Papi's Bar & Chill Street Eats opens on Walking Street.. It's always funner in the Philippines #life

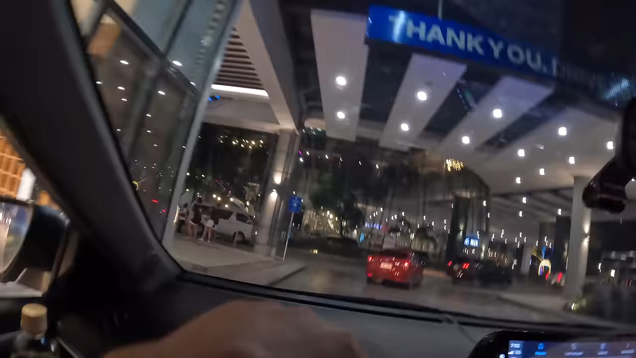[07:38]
All right, that's them at night. We don't get here much at night.
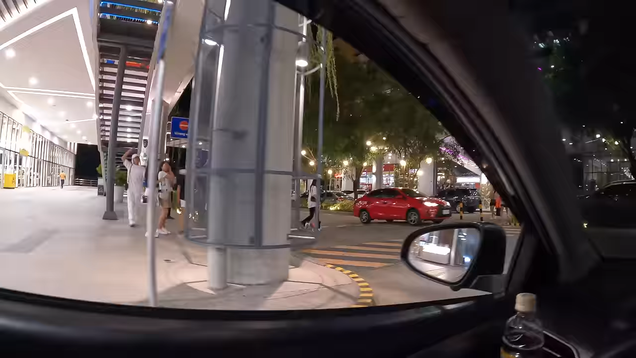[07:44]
It's a whole different world. A bunch of younger crowd. Look at Sumu Niku.
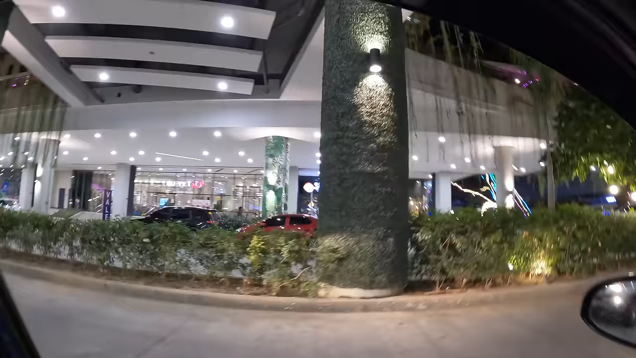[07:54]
Just jacked over there. And the lit up trees. Go here. This one? What? The Deka.
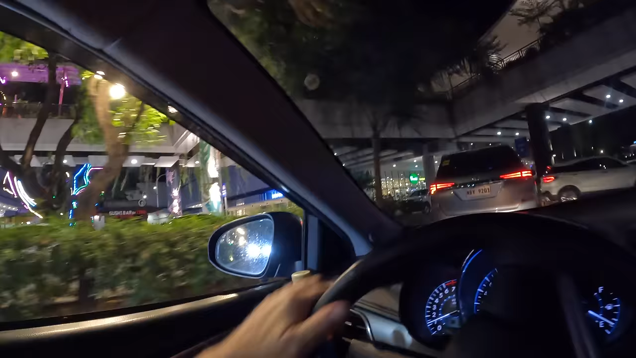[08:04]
Yeah. Take this way rather than go all the way around the building again. Yeah.
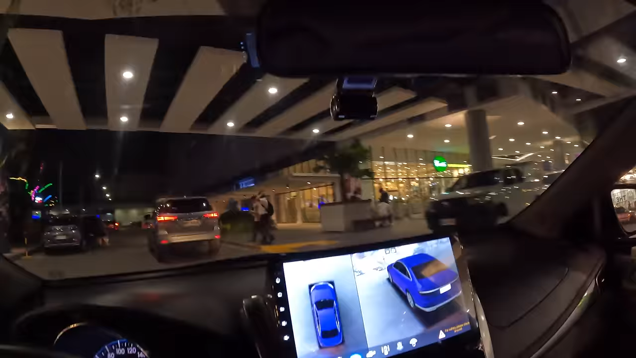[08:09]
Hurry up there. Dude, man, look at the nice lights. Fun. Yeah, much younger crowd here hanging out.
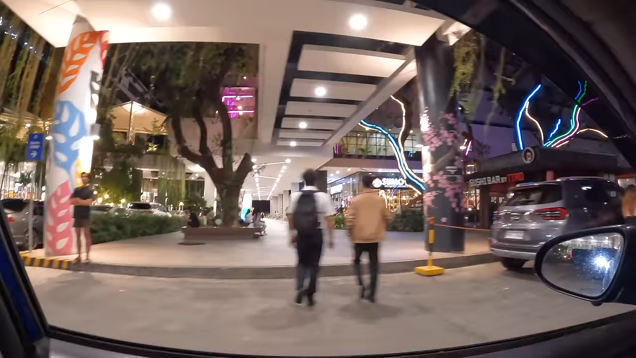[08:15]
Yeah. This isn't much in the way of foreigners. Yeah, students. Yeah.
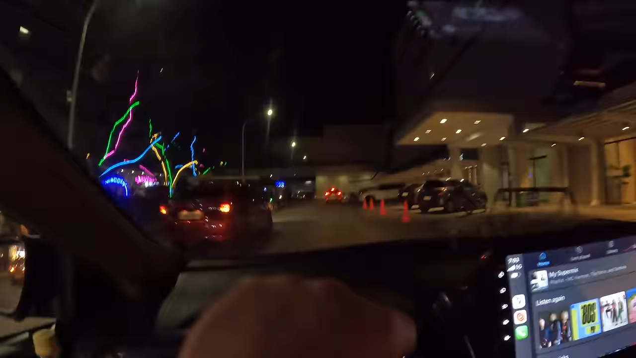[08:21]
This is all young Filipinos and Koreans. Swag slain.